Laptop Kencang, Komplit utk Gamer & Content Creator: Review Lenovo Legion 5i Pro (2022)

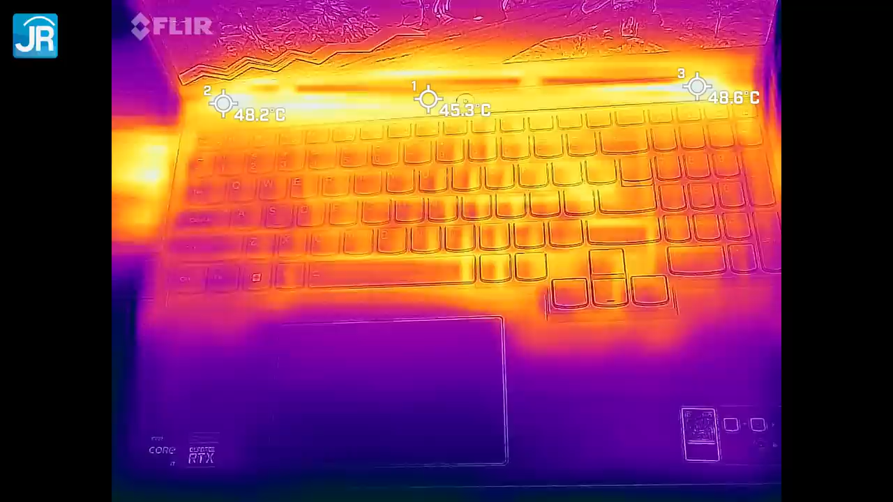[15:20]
Sementara itu untuk area bagian tengah hingga tombol Enter, itu di kisaran 40 derajat Celsius. Suhu paling tinggi ditemukan di area kosong di kanan dan kiri tombol power dengan suhu di atas 45 derajat Celsius. Sementara area palm rest itu aman banget, bahkan di bawah 35 derajat Celsius. Sekarang mari kita beralih ke pengujian SSD-nya. Dengan Crystal Disk Mark kita mendapatkan bahwa SSD bawaannya kecepatan bacanya itu ada di 7082 MB per second.